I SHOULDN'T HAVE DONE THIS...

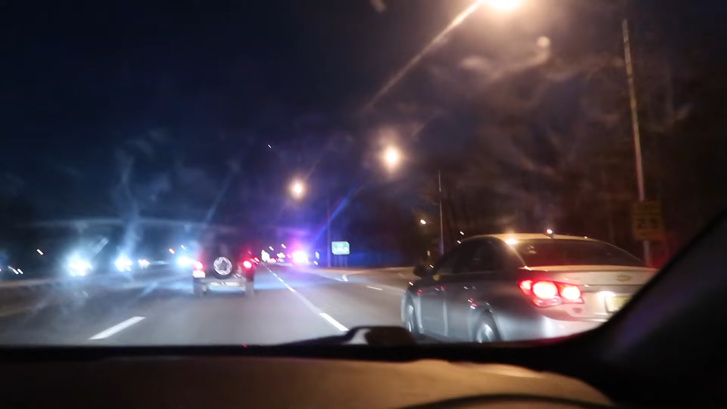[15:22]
Look, there's a cop over here just waiting. It looks like there are some lights over here. If there's lights near the hill, we should be good.
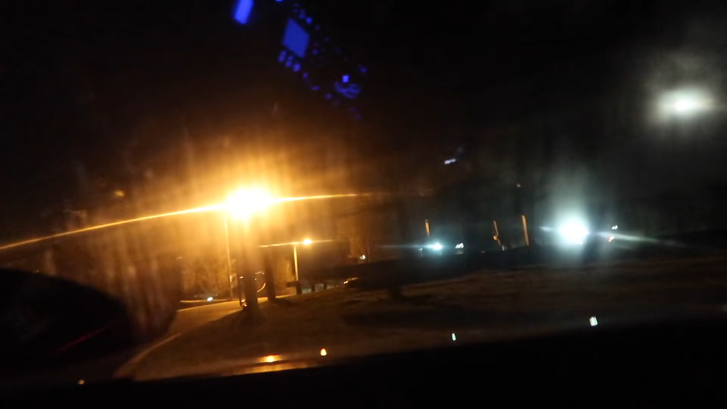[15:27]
Right here on the left, this hill is so steep. Right here? Yeah, so it's way too dark out here.